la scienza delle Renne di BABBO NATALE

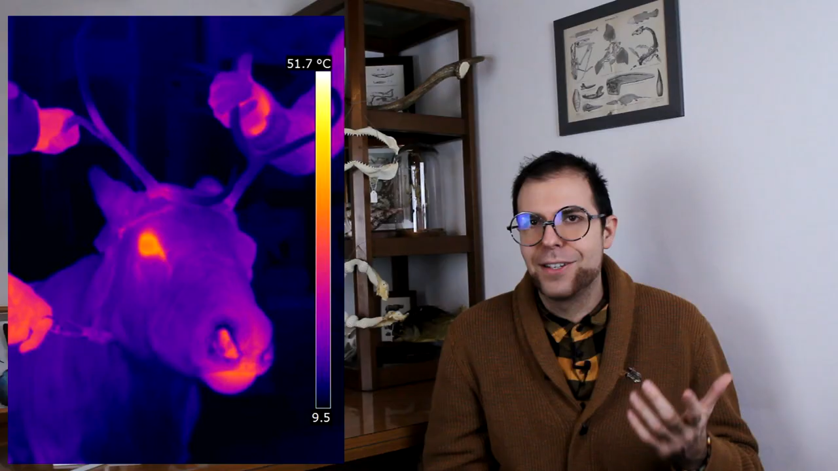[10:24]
On screen: scale top 51.7°C
Questo perché così il naso può mantenere condizioni di umidità e calore ottimali anche in climi freddi, come quelli che questi animali abitano. Dalle foto si vede effettivamente che hanno il naso rosso, quindi affermano che il naso rosso di Rudolf è dovuto proprio ad una microcircolazione nasale molto densa,